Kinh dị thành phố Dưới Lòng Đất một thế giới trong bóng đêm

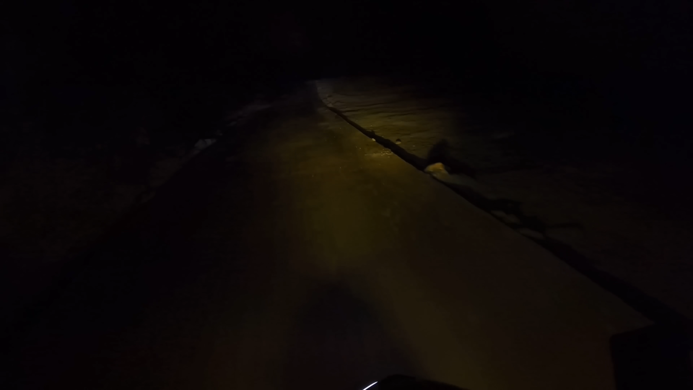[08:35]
không biết miêu tả như thế nào cái cảm giác của mình ra sao về nơi này nữa. Rồi bạn Caramel mình phán một câu là giống đi xuống 18 tầng địa ngục. Nghe không ớn, có xe đi lại các bạn. Mình phải tắt cái đèn lại cho mà xe ta đi.